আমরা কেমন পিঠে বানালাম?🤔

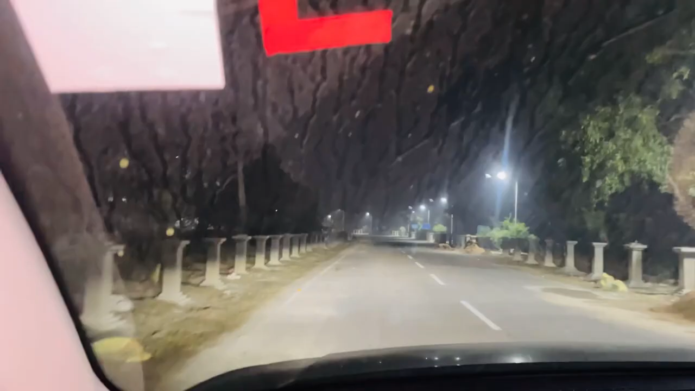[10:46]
তো এই যে গাইস, যে গাড়িতে যে ডট ডট গুলো দেখছো,